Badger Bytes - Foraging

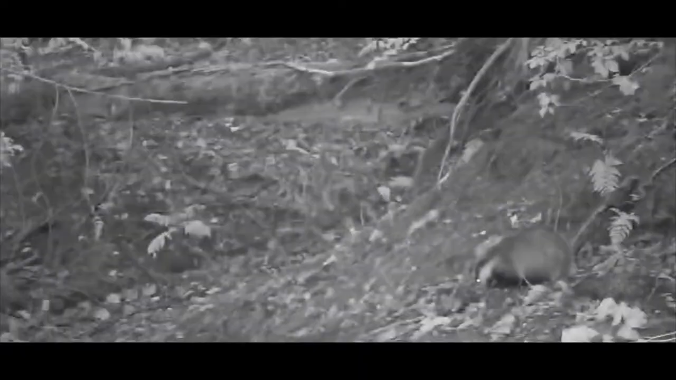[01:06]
When we're looking at badger digging as well, where badgers maybe have to dig a little bit underground to find their food,